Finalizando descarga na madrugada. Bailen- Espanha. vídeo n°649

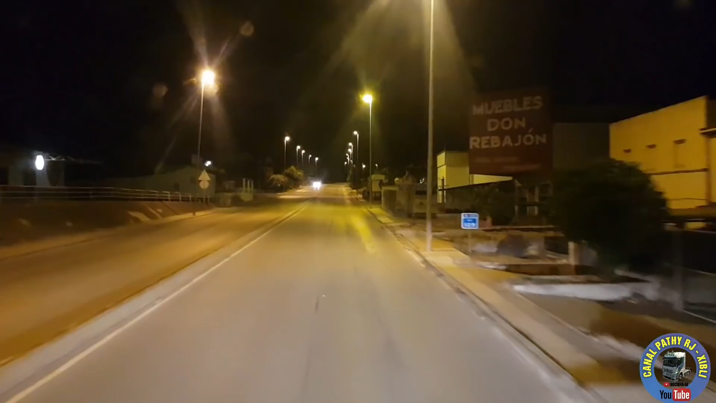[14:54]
A gente tá desde as 10 horas da manhã acordado. Então, é quase aí... Quase 20 horas, né? Não dá 20 horas não, mas... Porque a gente teve cargas, descargas. Então, não dá as 20 horas de condução não. Mas a amplitude aí... A gente vai parar aí. Só 5 da manhã. Ó o dedo duro, ó o dedo duro. E nem tem faixa aqui. Tá vendo, né? Nem tem faixa. Ele já tá identificando sei lá o que aqui. Porque falta pintar.